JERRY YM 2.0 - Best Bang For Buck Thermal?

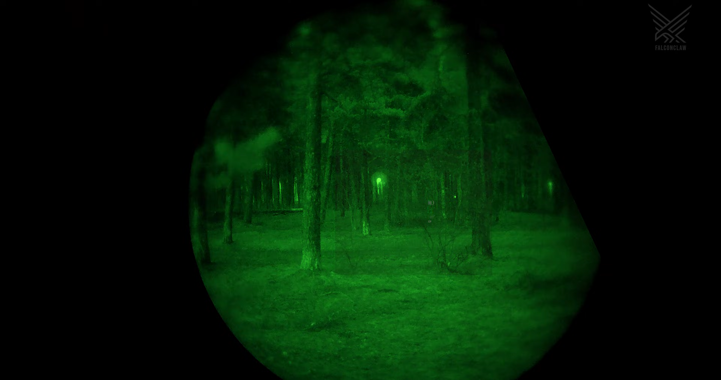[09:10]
all the hot objects and you can see the moving very easily 300 to 600 meters
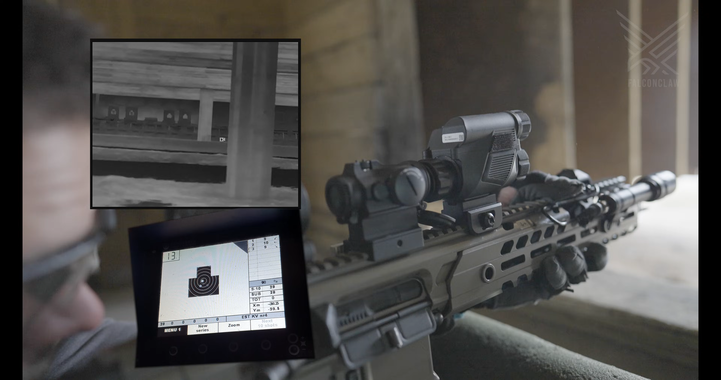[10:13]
so you have to eliminate the image in the thermal to match what you see through your scope and then you can line up the thermal image
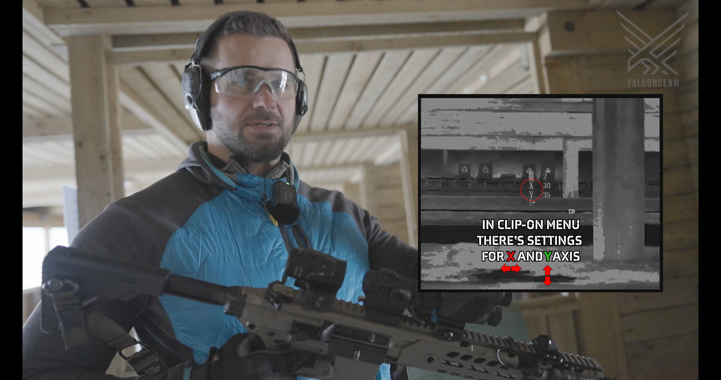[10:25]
so you can make accurate shots show you the different color palettes this is white hot black hot rainbow which is actually the best rainbow palette of any of the thermos that i've used
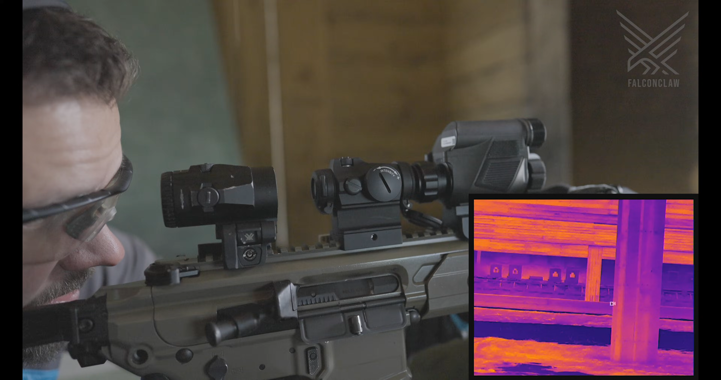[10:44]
it's actually usable green hot green outline
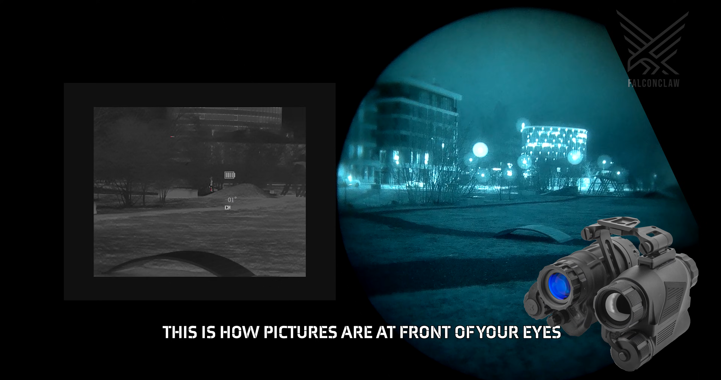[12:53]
in mind that the image you see is not
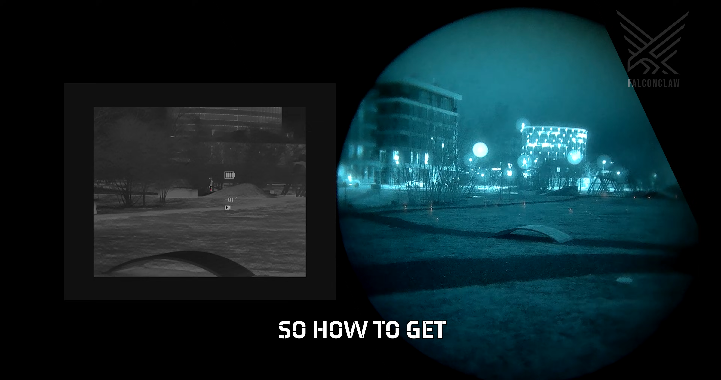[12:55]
exactly what you would see in real life however if you use the elimination feature
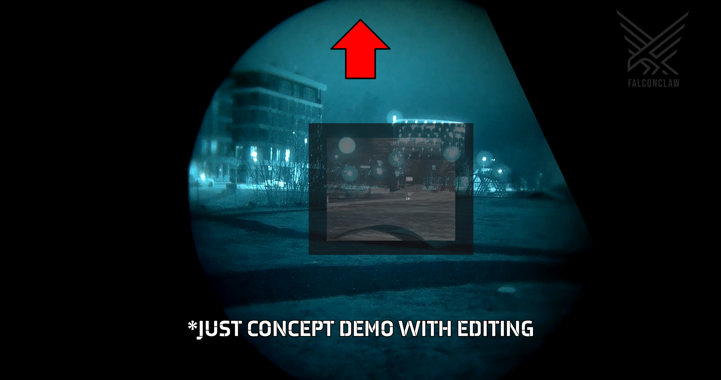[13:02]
in clip-on mode you can get something similar to this as you can see on the left you can basically see the person if if he's moving but if the background matches
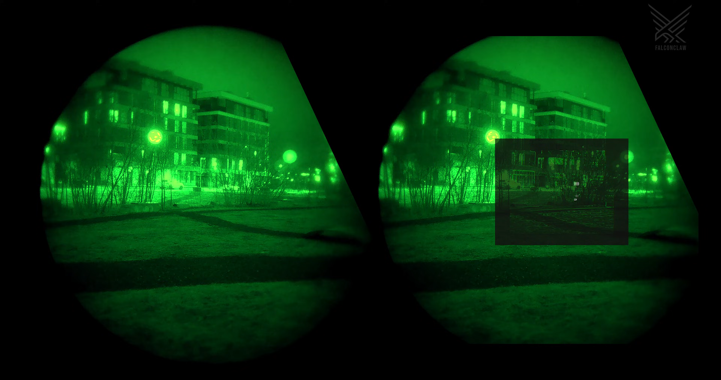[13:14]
up with the person's clothes and when he's not moving with the night vision you will probably miss it but as you see with the thermal overlay it will give you a really clear indication that something's there here we have someone in a very good lighting condition at around 200 meters away
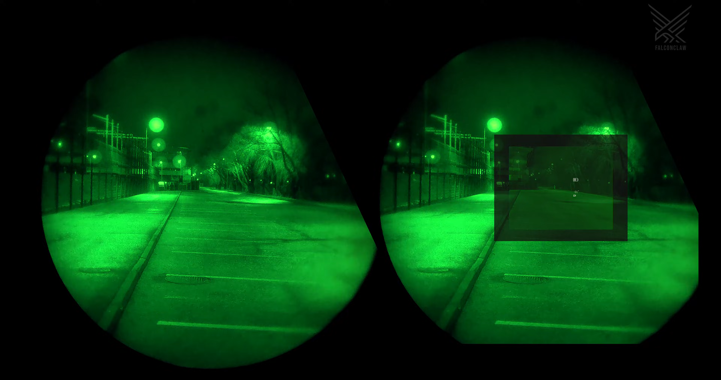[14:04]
makes it easier for your brain to culminate the images now let's go into the woods in the woods you can see that
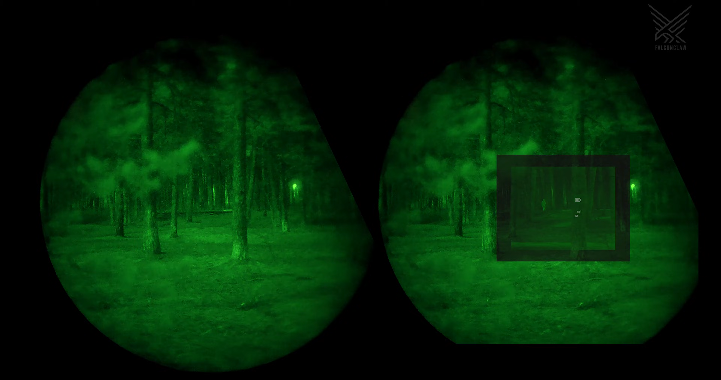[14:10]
without having a thermal you're gonna be in trouble as you can't see pretty much anything if there's a person 50 meters away you can't you can't uh identify anything and the best best for detection or scanning is obviously red hot everything that's hotter than the rest let's say a person